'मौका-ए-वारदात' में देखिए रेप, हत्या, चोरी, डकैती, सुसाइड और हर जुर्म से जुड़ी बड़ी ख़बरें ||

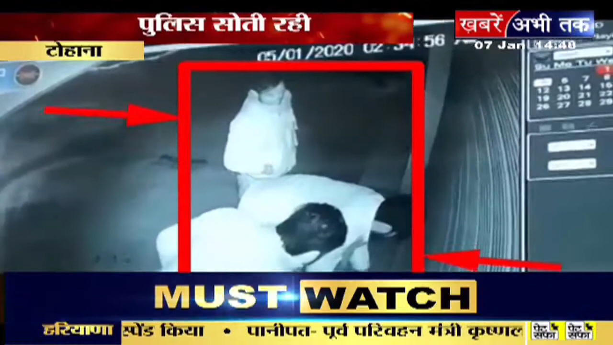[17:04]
سیسی ٹی وی کی تصویروں کو گاہر سے دیکھتے جائیے دیکھئے کتنی شدت سے یہ تینوں چور اپنے کام کو انجام دینے کی قواد کرتے ہوئے شٹر توڑنے میں لگے ہیں اور یہ تصویر شہر کے بیچ قانون وائوستہ قائم ہونے کا ڈھول پیٹنے والی پولیس کو مو چڑھاتے ہوئے اس کے دکمپے پن کی داستان بھی بیان کرنے کے ساتھ ساتھ اس کے سرکشہ کے دعوے کی
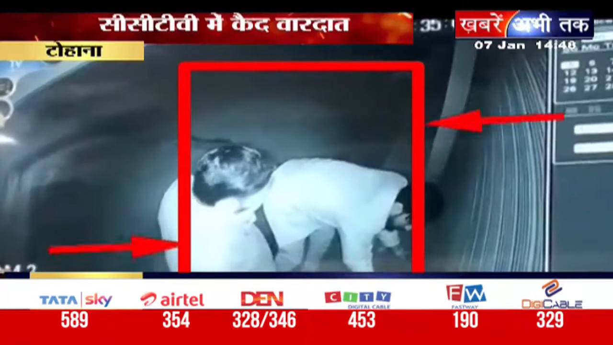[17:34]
پول بھی مو کھول رہی ہے جیسے ہی شٹر کھل گیا دکان کا شیشہ توڑ یہ چور اندر گھس گئے اور دکان کے اندر اتباق مچاتے
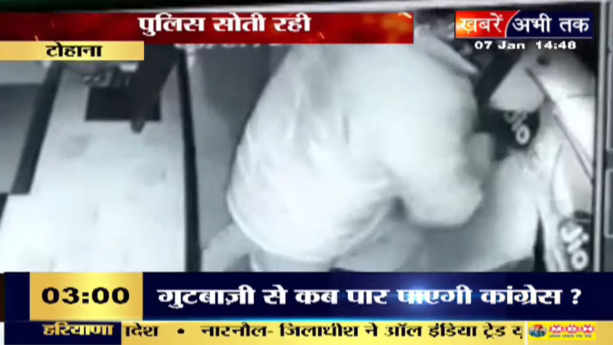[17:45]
ہوئے یہاں سے کئی قیمتی موبائل لوٹے اور پھرار ہو گئے لیکن چوروں کو پتہ نہیں تھا کہ ان کی پوری کردود تیسری آنکھ نے اپنے بیچ قید کر لی جس کے جلتے ان کے چہرے آپ کی آنکھوں کے سامنے ہیں